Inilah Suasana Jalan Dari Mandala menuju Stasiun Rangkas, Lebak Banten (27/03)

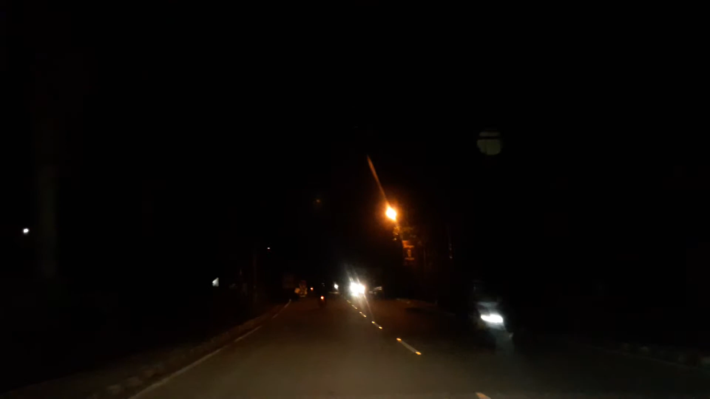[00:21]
Apa pula di Jalan R ini? Tahun ke-lah ke-ke Saya nanggok, saya datang co Cansa menit Mantap Masih banyak lubang-lubang Kecil
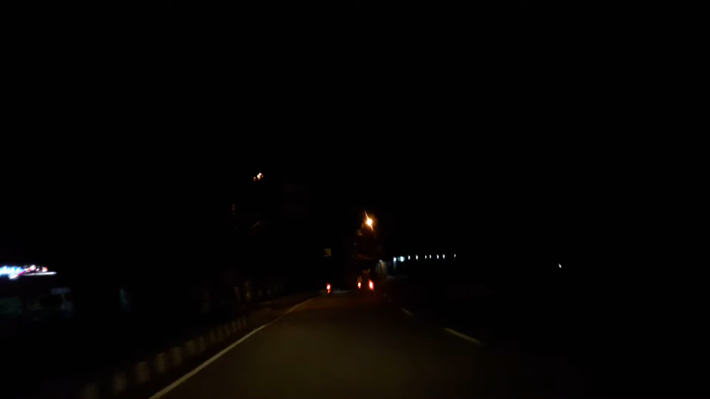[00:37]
Ini lah suasana Lebak Panten Rangkas Pitung menuju Suhu stasiun Terima kasih telah menonton! Terima kasih telah menonton!